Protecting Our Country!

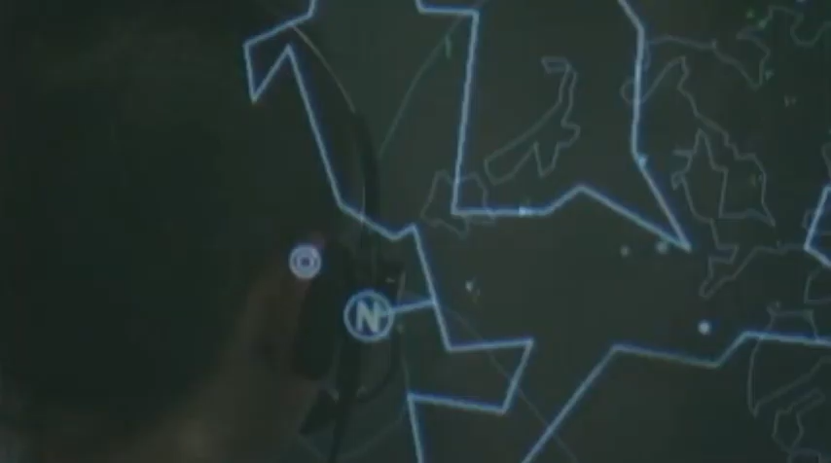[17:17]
SDF detects and identifies aircraft flying in close proximity to Japan,
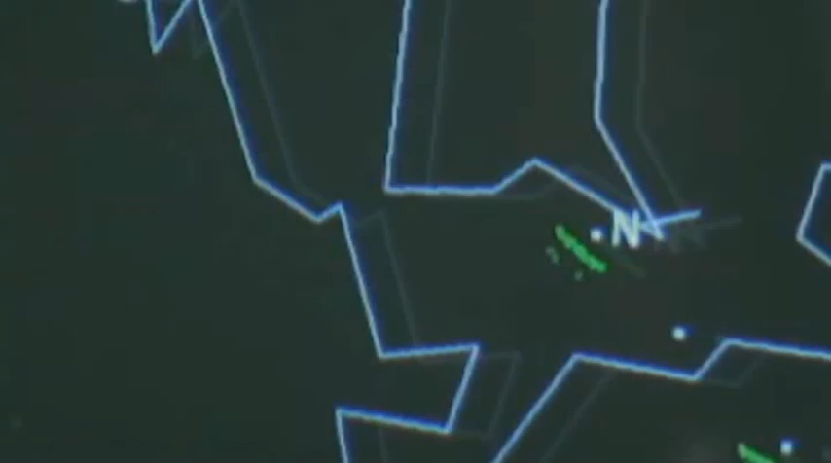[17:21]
and if any aircraft suspected of violating Japan's territorial airspace is detected,